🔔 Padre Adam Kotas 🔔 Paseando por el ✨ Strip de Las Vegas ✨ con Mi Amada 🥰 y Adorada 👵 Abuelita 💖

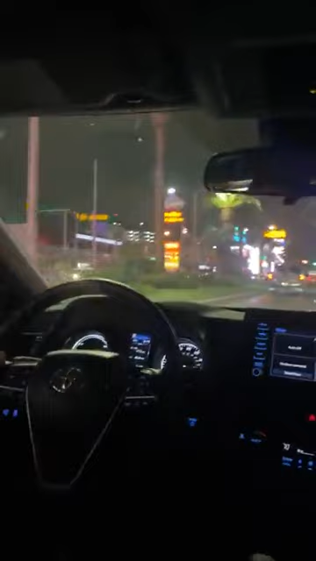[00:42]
enseñándole la calle principal aquí en Las Vegas, donde pasa toda la acción nocturna en Las Vegas.
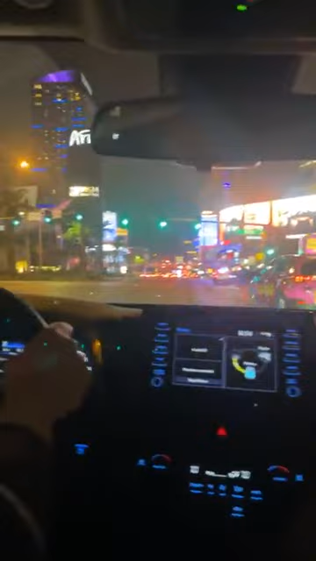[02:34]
Jak pisz, to tylko champagne. Dice mi abuelita que si, va, si tomar solamente el champagne. Wow. Miren, mucha policía porque hay bien mucha gente. Bastante bien mucha gente aquí. Ya estamos entrando nosotros a las a los casinos principales. Aquí está el Planet Hollywood. Aquí antes tenía su concierto la Britney Spears.
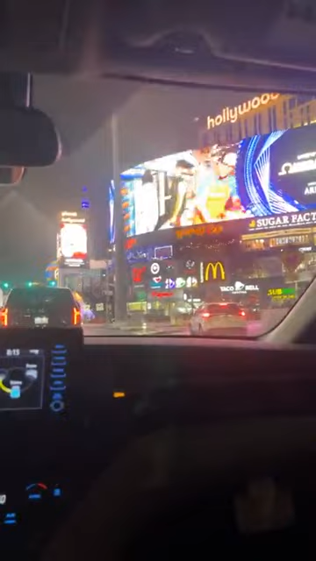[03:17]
El otro hotel que está aquí, casino, obviamente, es el París, con la torre acá. Y el Bellagio está acá. El Bellagio es algo que está enseñando